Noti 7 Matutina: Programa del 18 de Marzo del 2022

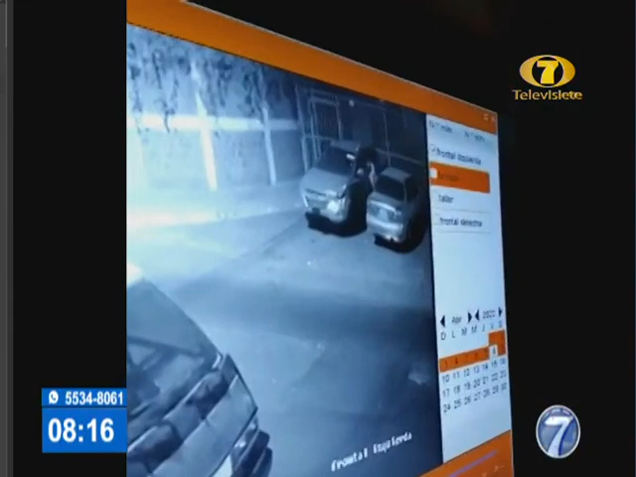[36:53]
Esto sucedió específicamente allá en planes de Minerva. Escuche usted. Hablamos específicamente de la zona 11 de Misco. Observe a la persona que intenta robarse el vehículo, pero encienden las luces a algunos vecinos y empieza a caminar para,